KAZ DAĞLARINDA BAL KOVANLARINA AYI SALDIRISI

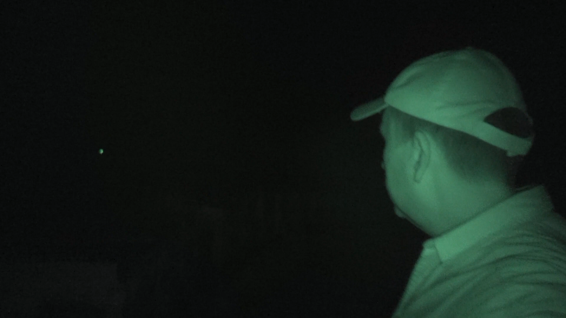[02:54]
Mevcut kovanlarımızın farklı noktalarını ışık sistemleriyle
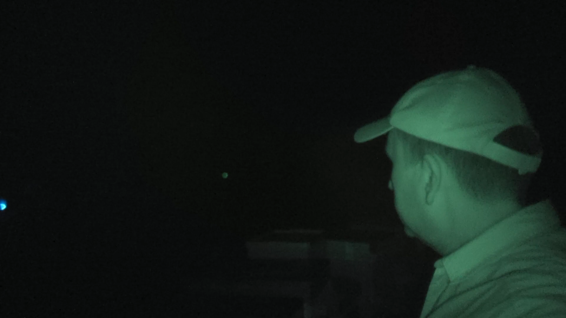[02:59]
caydırıcılık oluşturmaya çalışıyoruz. Yine bazı arıcı dostlarımız elektrikli tellerle bal arısı kovanlarının çevresini çevirerekten dışarıdan herhangi bir yabani hayvan müdahalesine karşı son derece etkili önlemler alabiliyorlar.